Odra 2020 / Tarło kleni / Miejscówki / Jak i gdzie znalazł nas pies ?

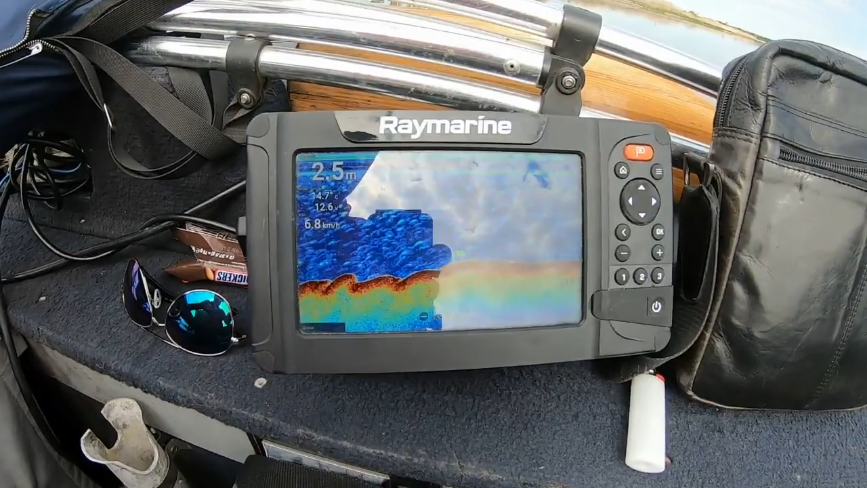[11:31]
On screen: depth 2.5 m, speed 6.8 km/h
Odpaliliśmy silniczek. Na środku Odra ma 2,6 metra.
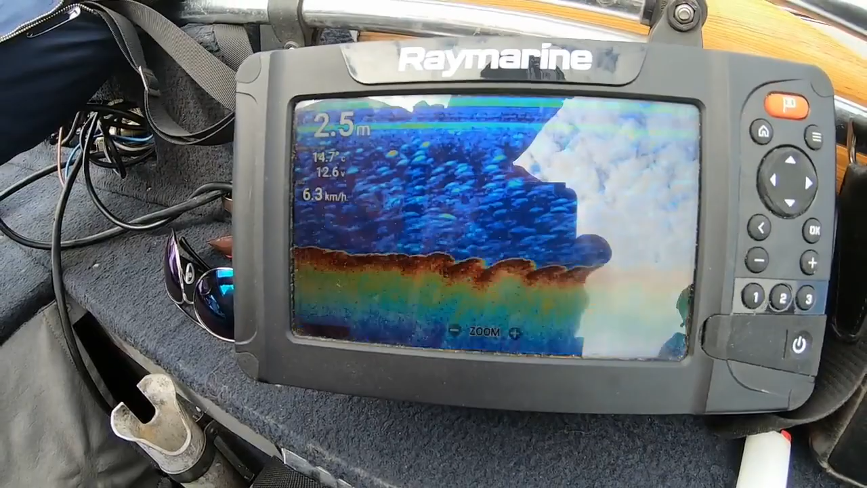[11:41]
On screen: depth 2.5 m, water 14.7°C, speed 6.3 km/h
Dosyć wysoka temperatura, 14-15 stopni. Ale zobaczcie, ile jest ryb. Na warcie taki obrazek to jest rzadkość. Oczywiście drobne to są ryby. Poszczególne widzimy tutaj troszkę większe się pokazują, ale ilość ich jest bardzo ciekawa.
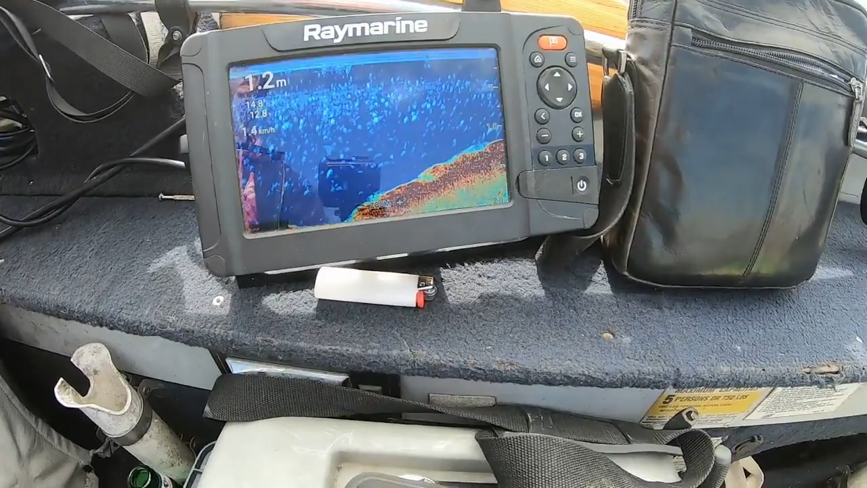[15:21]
On screen: depth 1.2 m
No są ryby. Są też poprzyklejane.
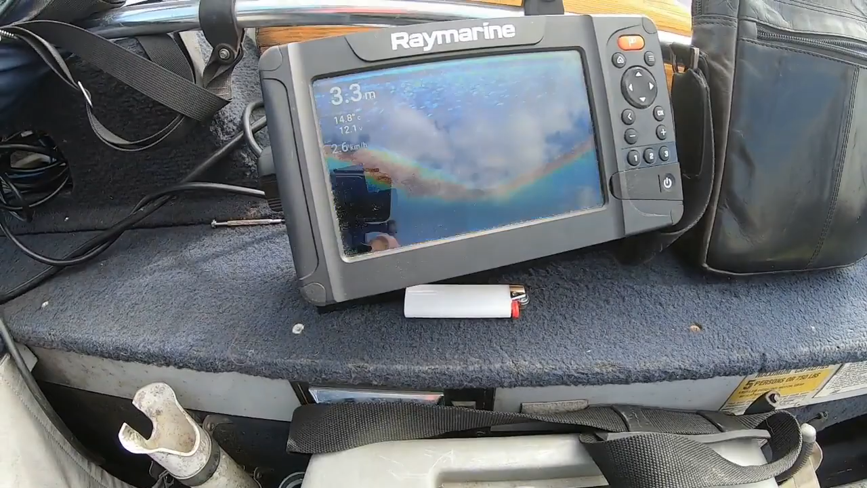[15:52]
On screen: depth 3.3 m, water 14.8°C
4 metry w takim warkoczu, powiedzmy sobie, jest
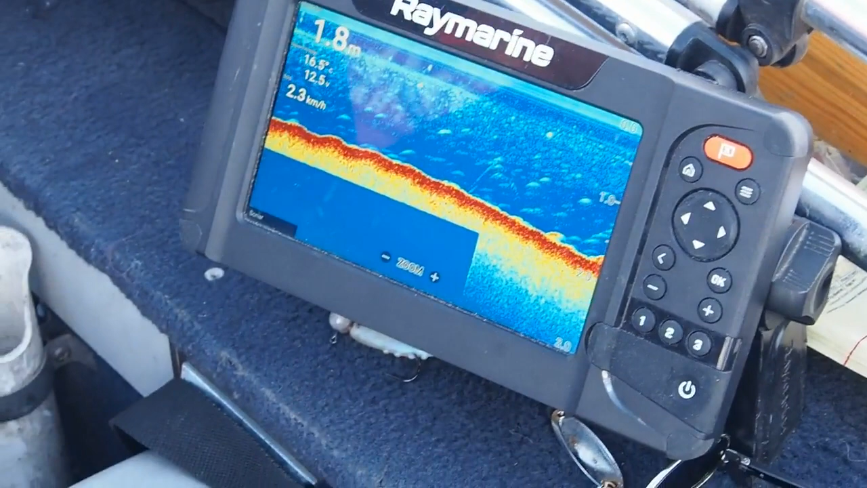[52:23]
On screen: depth 1.8 m, speed 2.3 km/h
Jeszcze lepiej by było głębiej. O, troszkę jest.